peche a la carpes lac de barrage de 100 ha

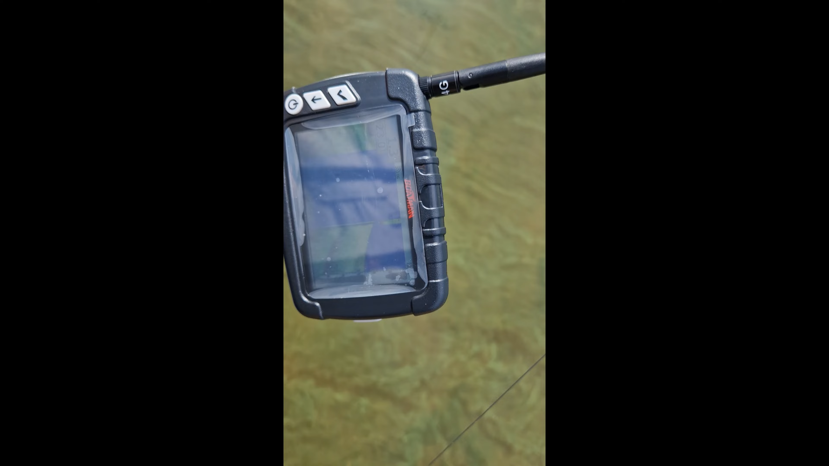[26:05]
Je ne sais pas si ça va voir avec le soleil, avec l'écho-sondeur et la télécommande.
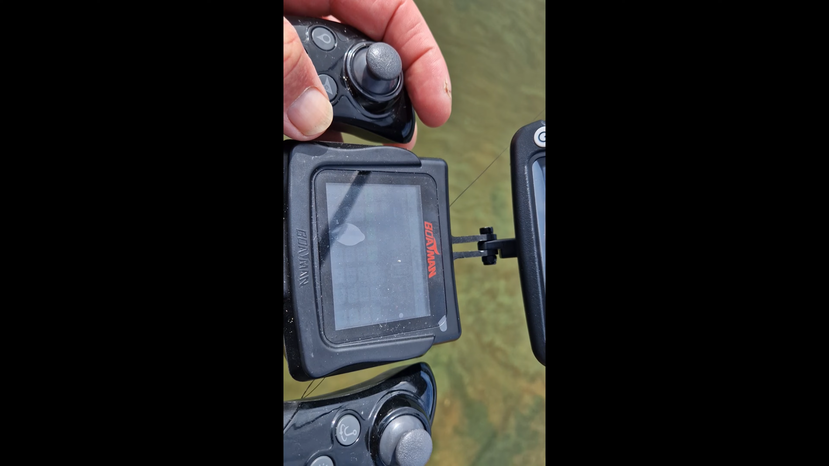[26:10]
Donc là, je vais aller pêcher sur le point numéro 4. Donc je vais appuyer une fois sur le bouton. Vous voyez, yes, yes, yes. Et le point numéro 4, il y va. Donc ce n'est pas évident de tenir la canne et de filmer. Avec le soleil en plus, on ne voit pas grand-chose.
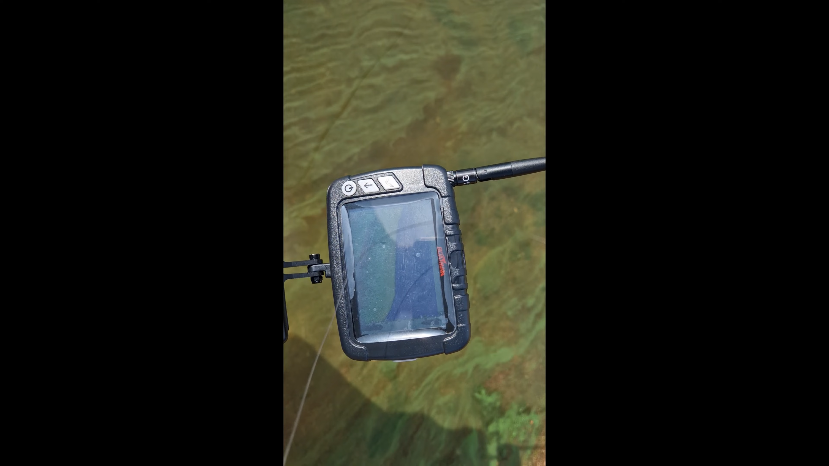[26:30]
On peut à peine distinguer le fond. Mais vous voyez, l'écho-sondeur est en couleur.